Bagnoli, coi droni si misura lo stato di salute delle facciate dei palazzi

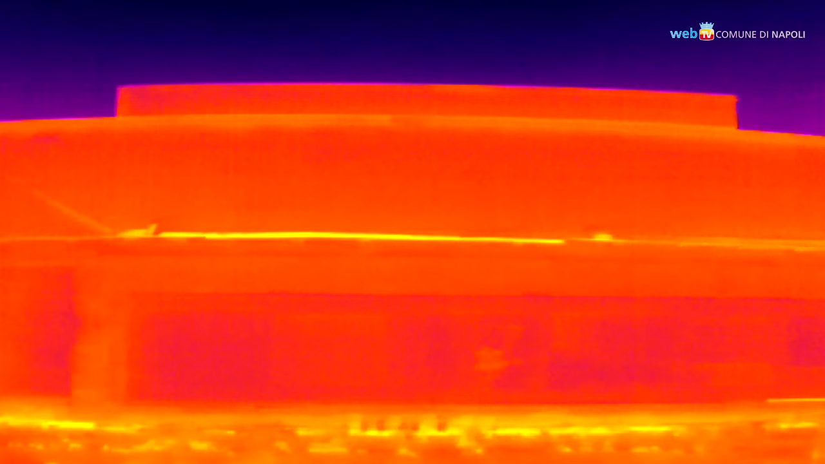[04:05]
quali le camere nell'infrarosso che vedono difetti che noi ad occhio nudo non riusciamo a vedere perché sono legati a variazioni di temperatura della superficie della facciata.
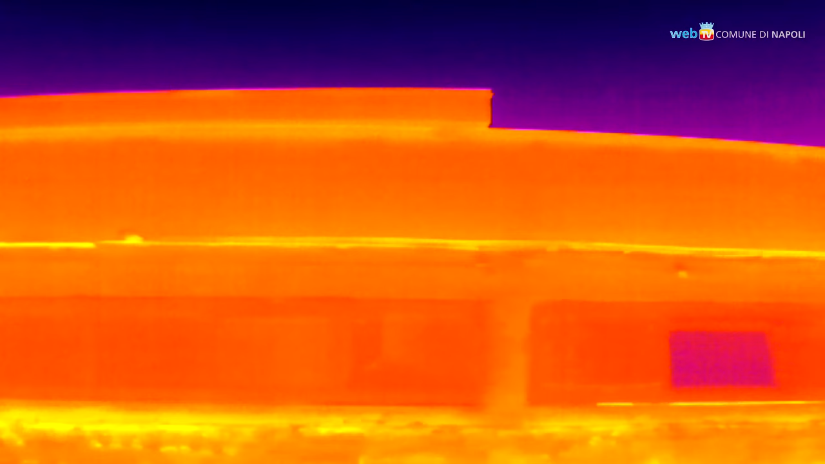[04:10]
I scarti termici possono indicare per esempio il distacco di parte della facciata rispetto alla struttura che c'è dietro e che non si vede in alcuni casi ad occhio perché è un distacco complessivo,